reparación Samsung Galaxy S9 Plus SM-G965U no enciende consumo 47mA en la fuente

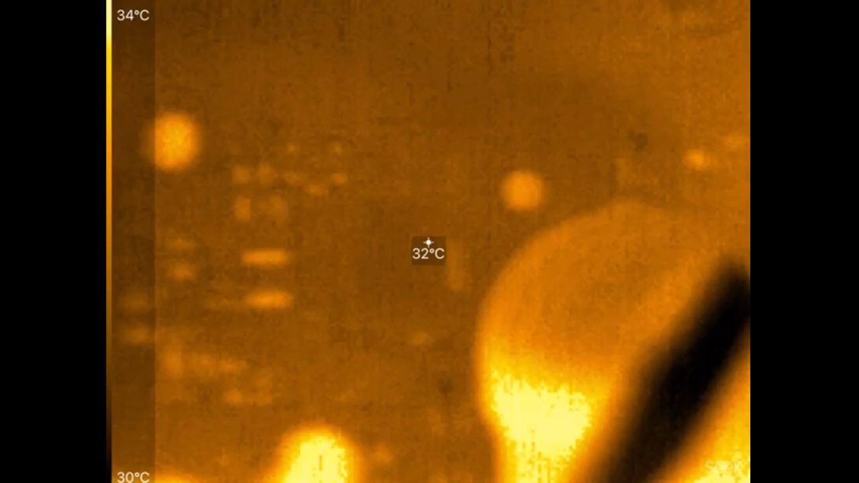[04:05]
On screen: spot 32°C, scale top 34°C, scale bottom 30°C
cuando tomamos la cámara térmica, empezamos a hacer un escaneo por toda la OAR,
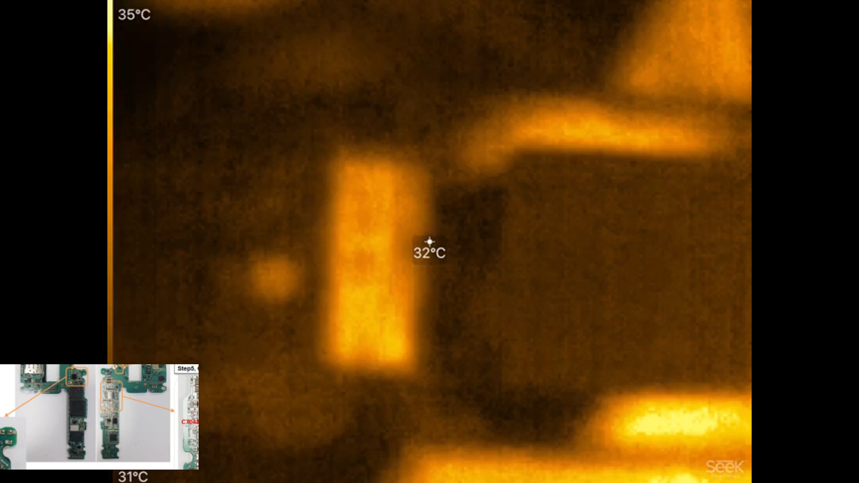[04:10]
On screen: spot 32°C, scale top 35°C, scale bottom 31°C
apagando y encendiendo la fuente,
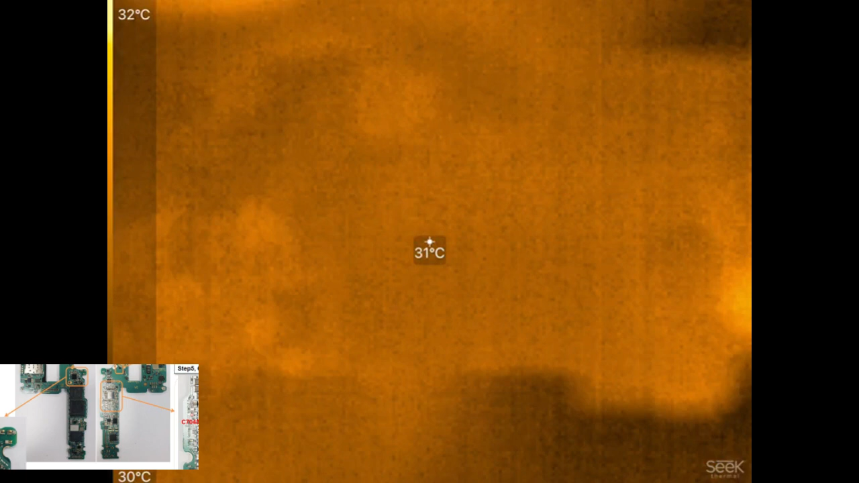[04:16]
On screen: spot 31°C, scale top 32°C, scale bottom 30°C
para ver quién calienta, por acá, por el sector de abajo, nadie calienta,
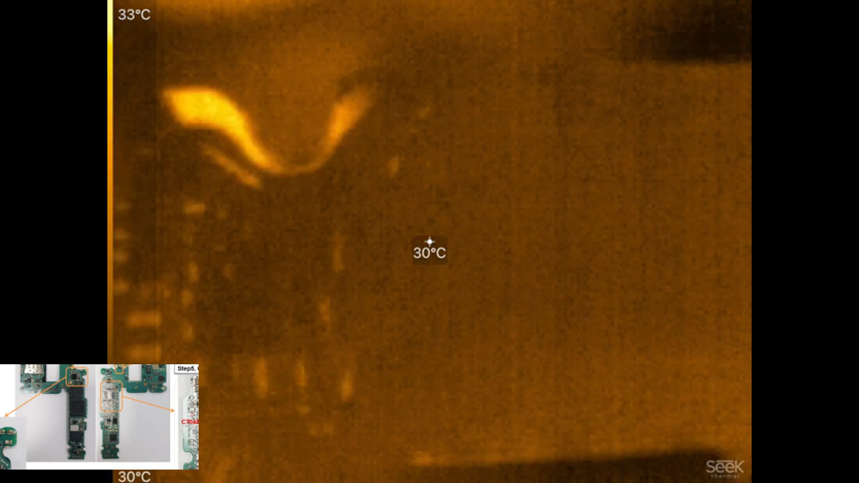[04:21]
On screen: spot 30°C, scale top 33°C, scale bottom 30°C
nadie, cuando llegamos arriba,
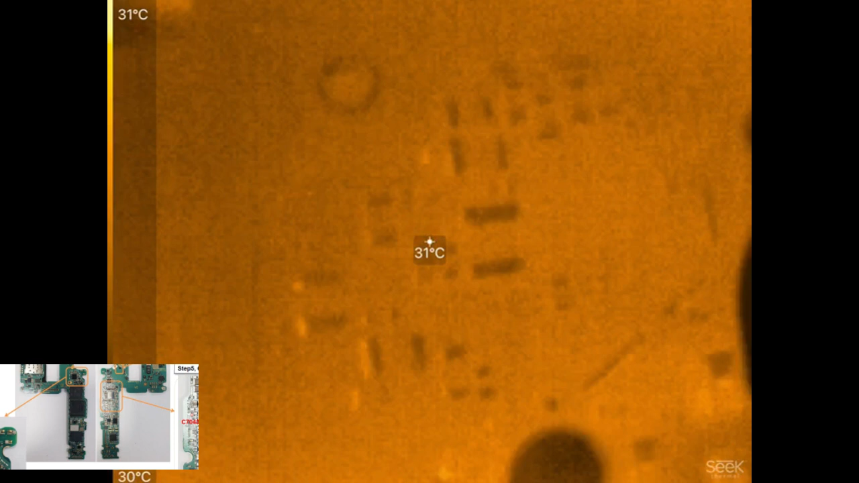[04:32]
On screen: spot 31°C, scale top 31°C, scale bottom 30°C
el sector del IFP MIG, es el único que calienta,
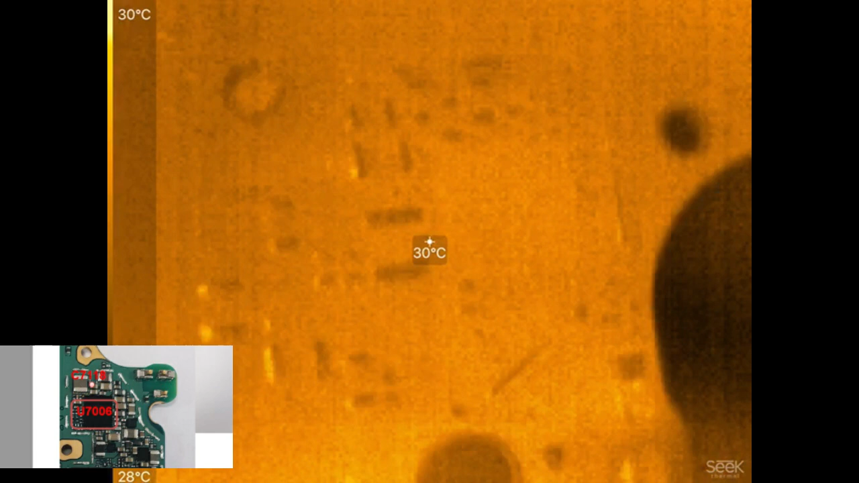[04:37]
On screen: spot 30°C, scale top 30°C, scale bottom 28°C
ni siquiera un condensador cerca a esta área, seguimos escaneando, por acá, por el lector de la SIM, tampoco, encontramos acá,
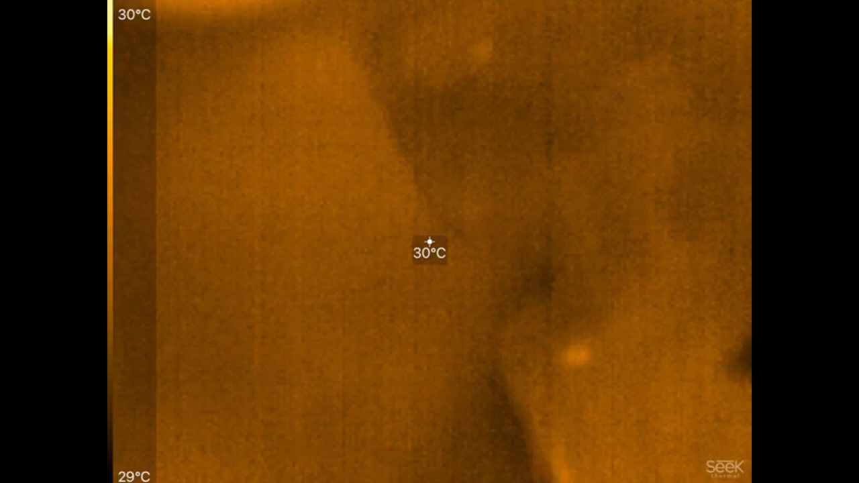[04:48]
On screen: spot 30°C, scale top 30°C, scale bottom 29°C
algo que nos indique que por acá también hay algo en corto, ahora vamos a ir al sector del PEMIC,
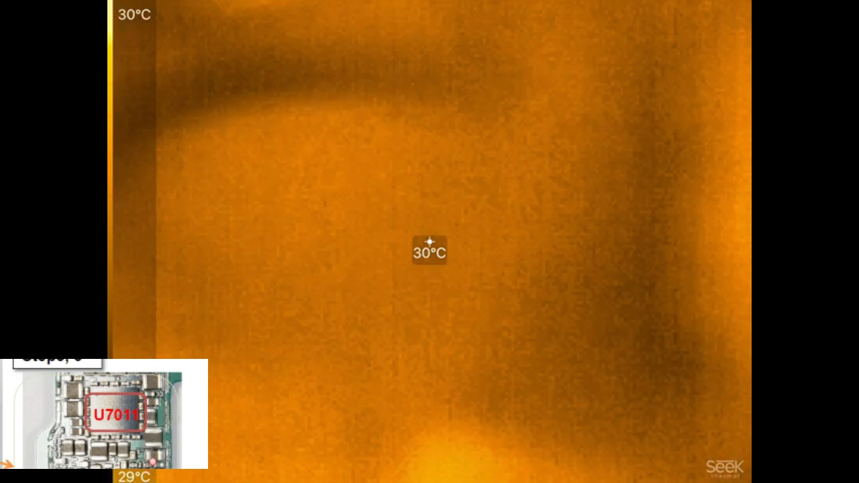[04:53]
On screen: spot 30°C, scale top 30°C, scale bottom 29°C
vamos a ir al sector del PEMIC, encendemos, nada por acá,
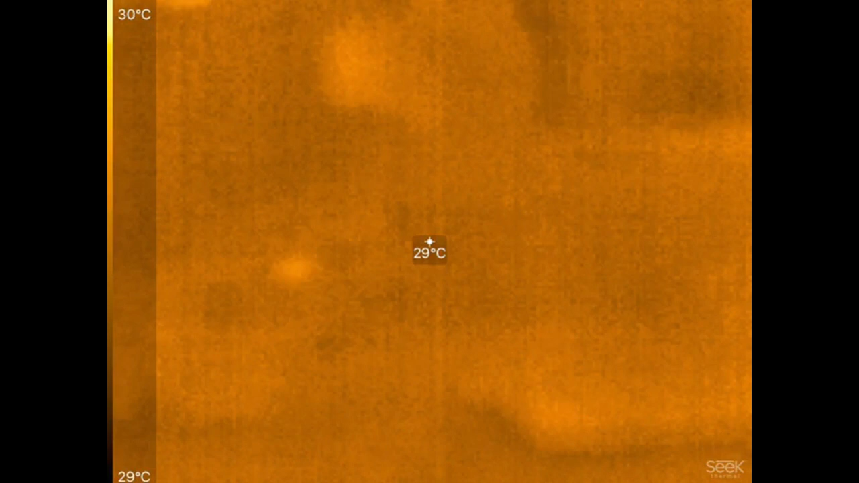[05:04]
On screen: spot 29°C, scale top 30°C, scale bottom 29°C
ese no se pueden confundir que, el brillo,
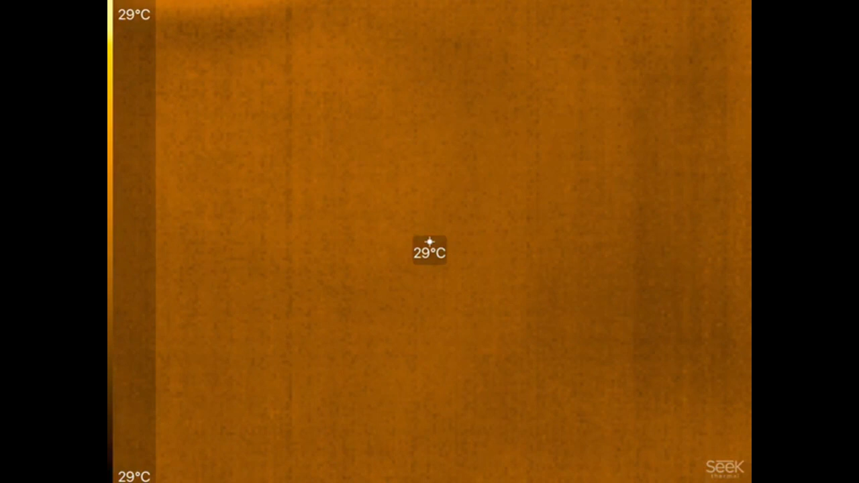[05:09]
On screen: spot 29°C, scale top 29°C, scale bottom 29°C
nos puede engañar, estamos acá en el sector, ese es el PEMIC,
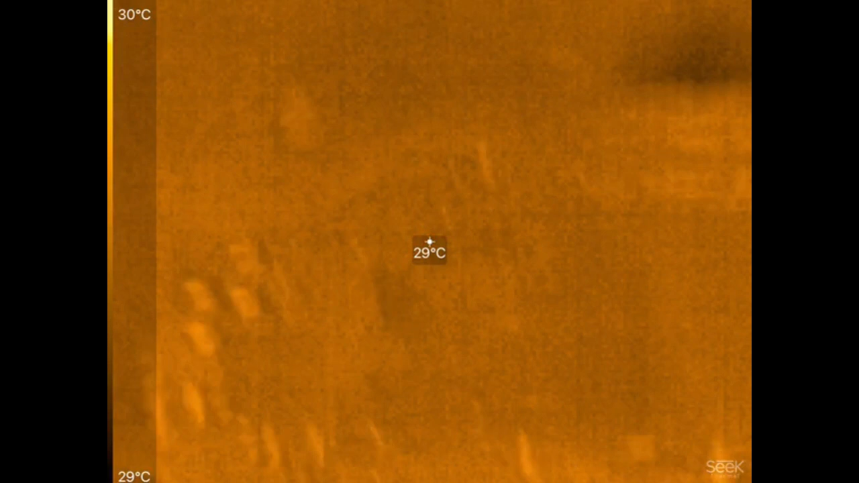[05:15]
On screen: spot 29°C, scale top 30°C, scale bottom 29°C
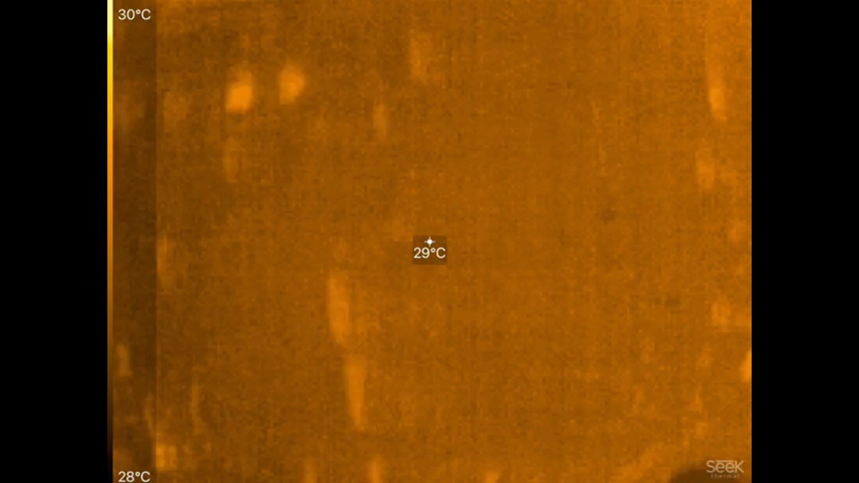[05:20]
On screen: spot 29°C, scale top 30°C, scale bottom 28°C
no hay nadie por acá, ahora estamos bajando por el sector del PEMIC de display,
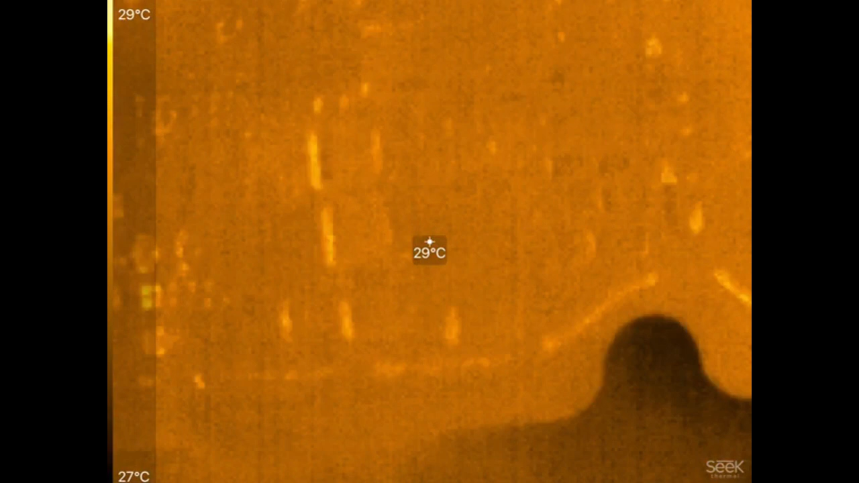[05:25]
On screen: spot 29°C, scale top 29°C, scale bottom 27°C
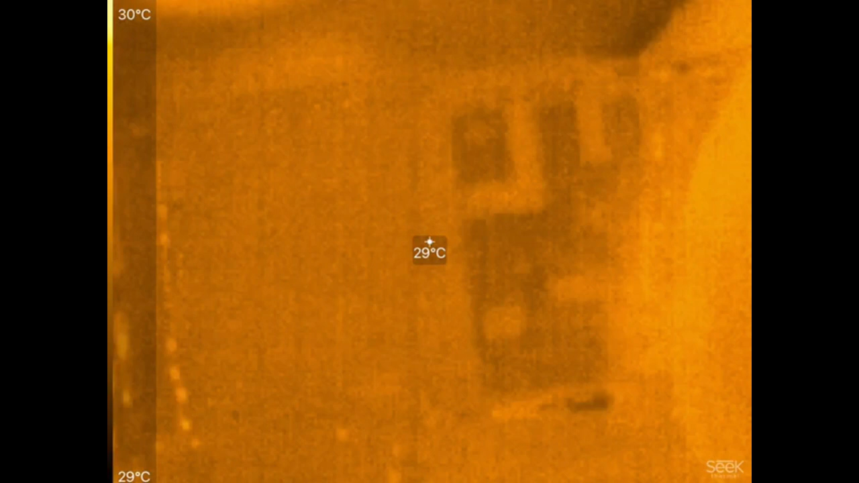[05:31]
On screen: spot 29°C, scale top 30°C, scale bottom 29°C
el sector de radiofrecuencia, ok, definitivamente el único que calienta, entonces es el IFP MIG,
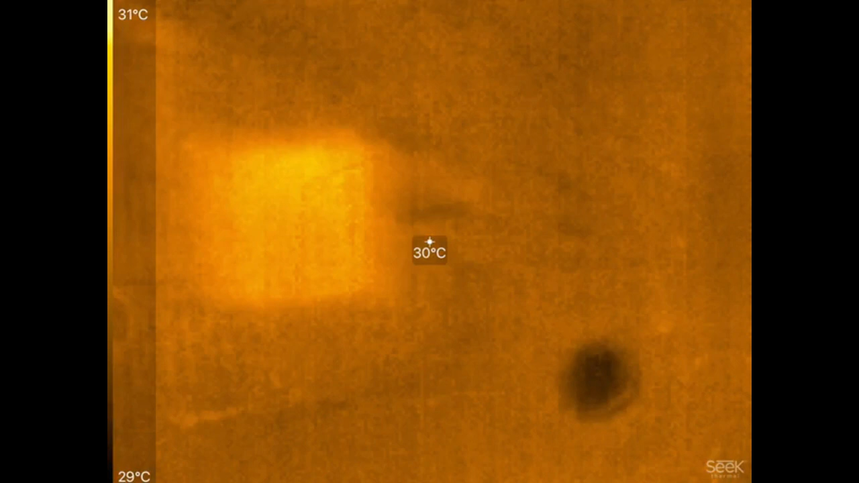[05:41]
On screen: spot 30°C, scale top 31°C, scale bottom 29°C
tengan mucha desconfianza cuando un IFP MIG se caliente, o cuando un PEMIC se caliente,
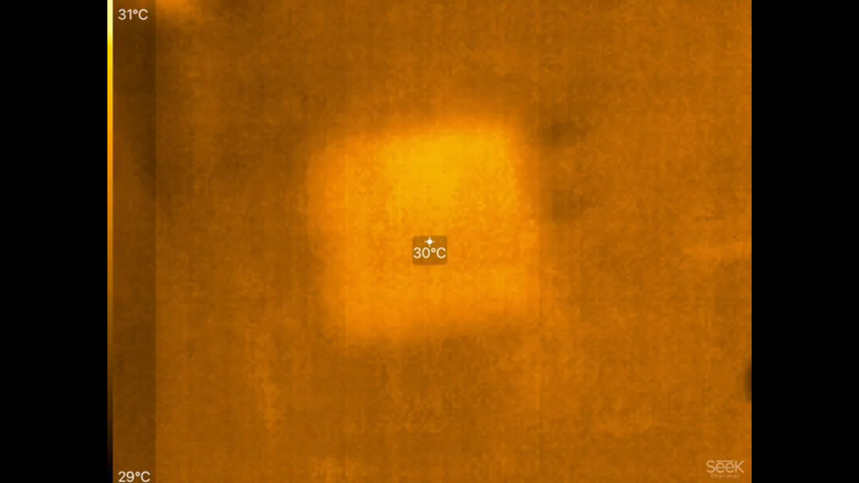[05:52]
On screen: spot 30°C, scale top 31°C, scale bottom 29°C
no vaya ligera, a bajarlo, porque podemos cometer errores en nuestro diagnóstico,
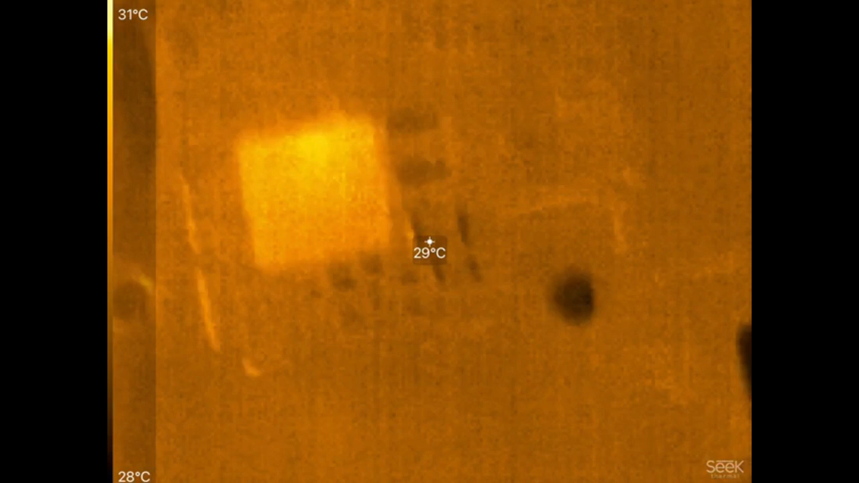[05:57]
On screen: spot 29°C, scale top 31°C, scale bottom 28°C
ok, muchachos, entonces, cada vez que encendemos, se nos calienta el IFP MIG,